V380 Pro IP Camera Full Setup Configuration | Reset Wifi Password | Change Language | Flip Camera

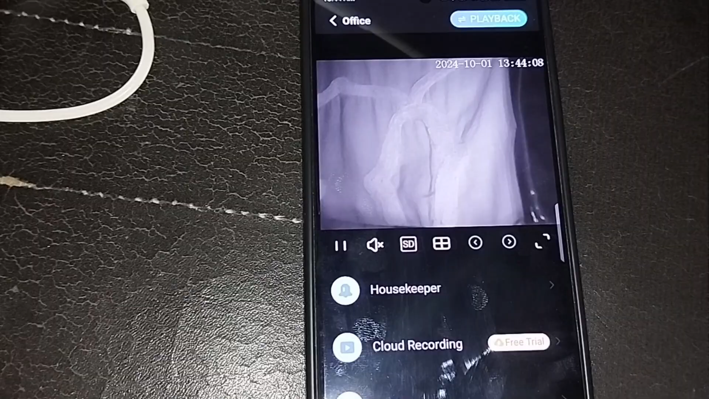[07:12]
language so now no more chinese language so that is the all setup if you want to recording setup or
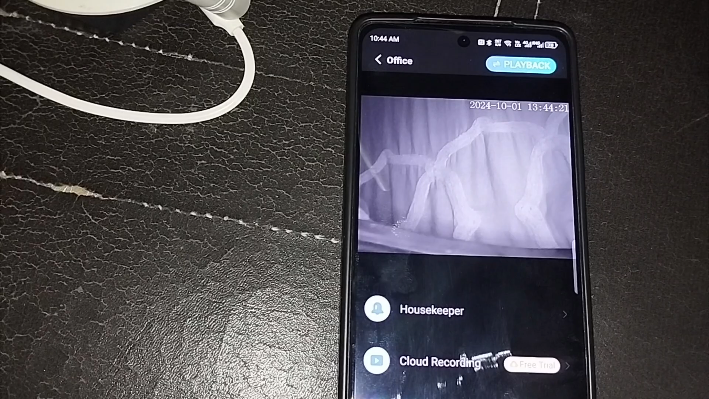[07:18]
other things you have here options image setting and then full color or black and white all you can detect if you want turn off the sensor automatically
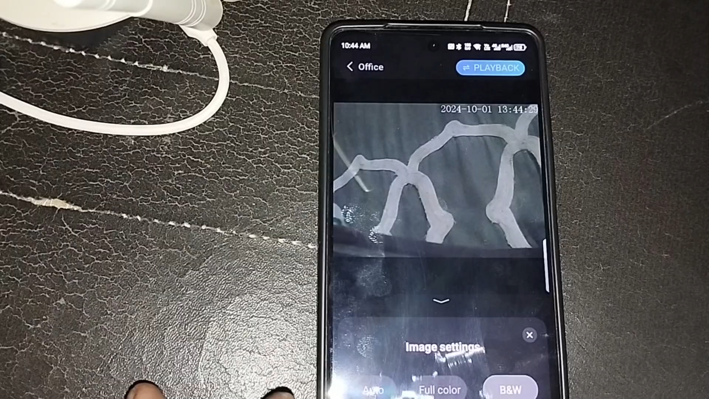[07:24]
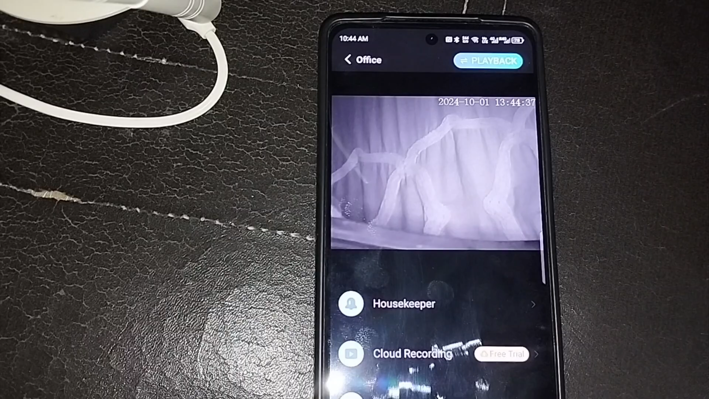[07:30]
detect that one all here or even the recording setup ptc setup all you can set up here even continuous